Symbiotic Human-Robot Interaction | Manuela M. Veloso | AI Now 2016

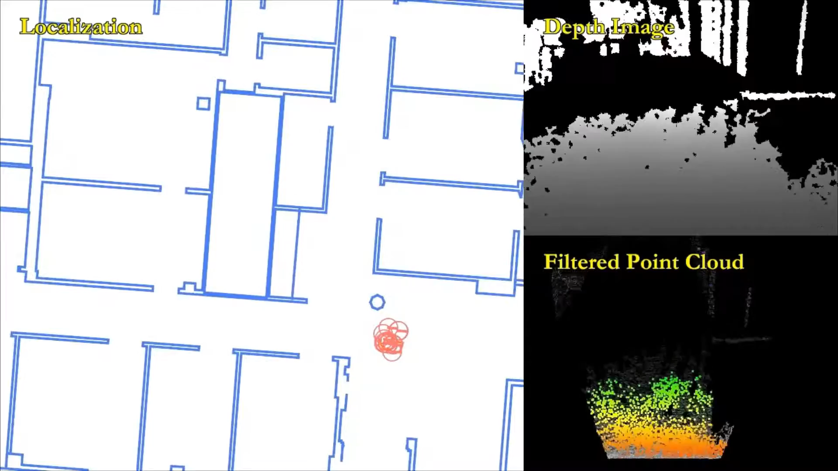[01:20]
their position those orange circles and eventually they have cameras depth cameras shown in the top rights part and we process that enormous amount of data to
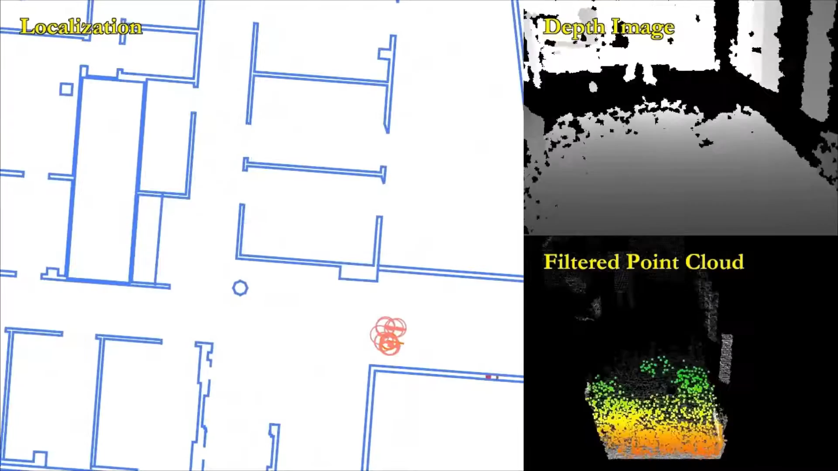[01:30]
detect walls planes in the image and those are mapped into the
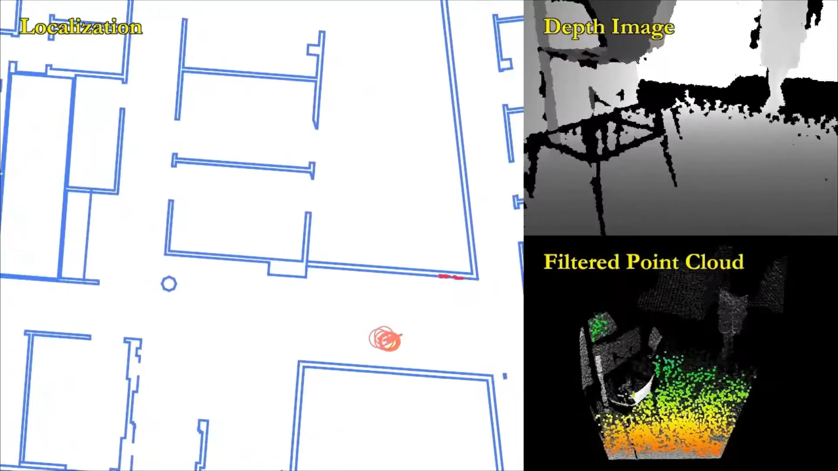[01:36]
actual map and the robot knows its location and can eventually make
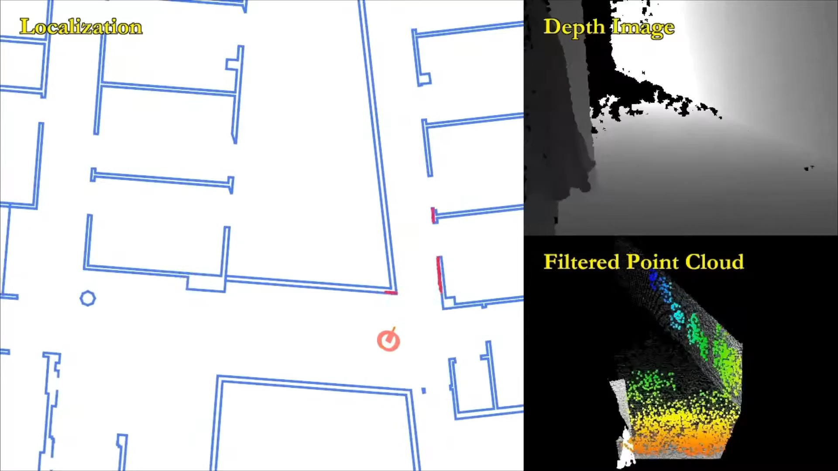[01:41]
the right turns so this is very crucial because the robot is processing physical